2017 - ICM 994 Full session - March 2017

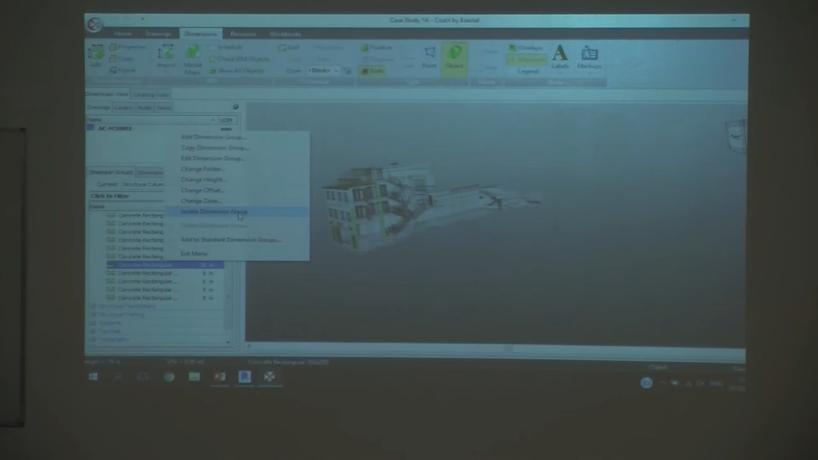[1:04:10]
It'll give me a measure there of where the columns are. So see the greens? So what it's giving me now is all the columns.